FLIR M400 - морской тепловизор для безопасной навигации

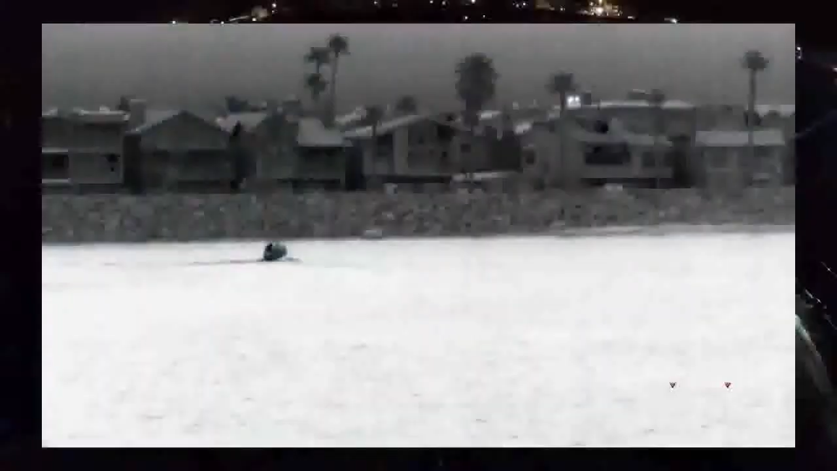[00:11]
The M400 is a one-of-a-kind multi-sensor system that
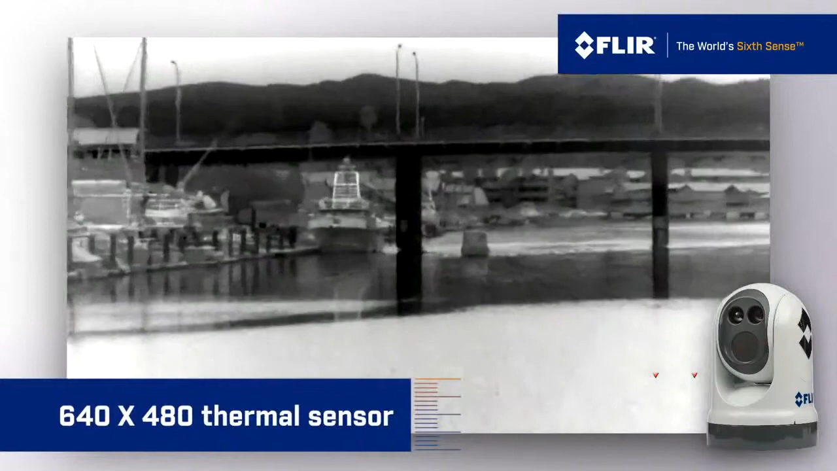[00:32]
thermal sensor is outfitted with a 4x optical zoom lens that detects both long and short-range targets with stunning clarity.
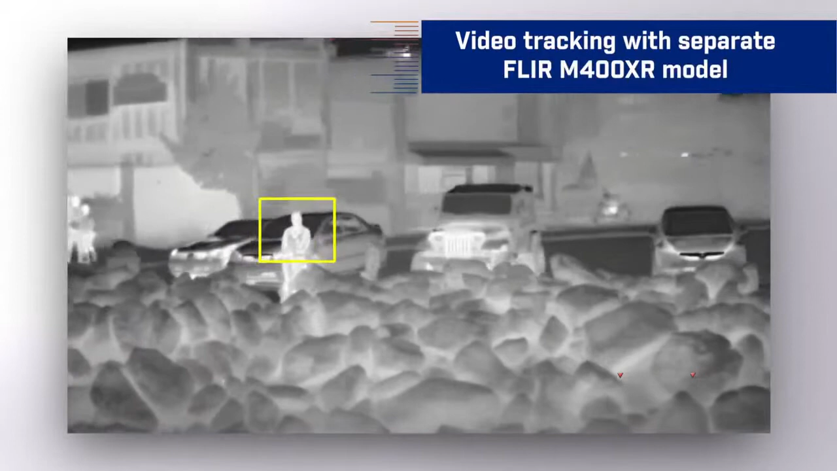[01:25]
For select applications, we also offer video tracking with our separate FLIR M400 XR model, so you can lock onto any object within either camera's field of view.
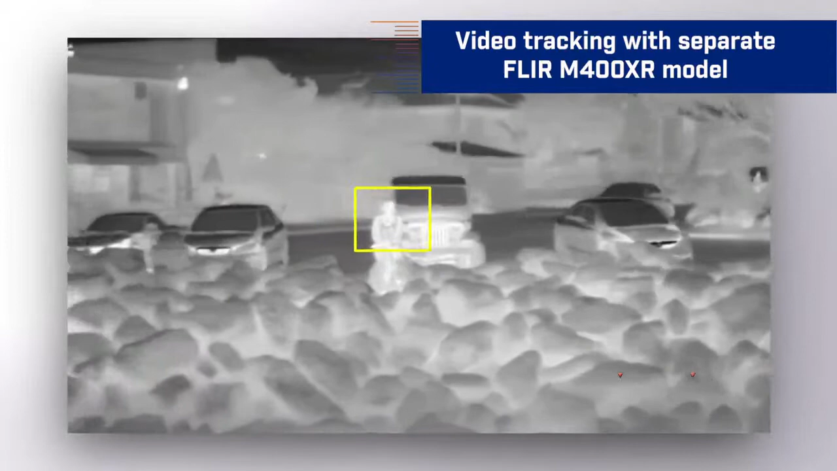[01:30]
The FLIR M400 is a state-of-the-art night vision system that offers unmatched short- and long-range detection,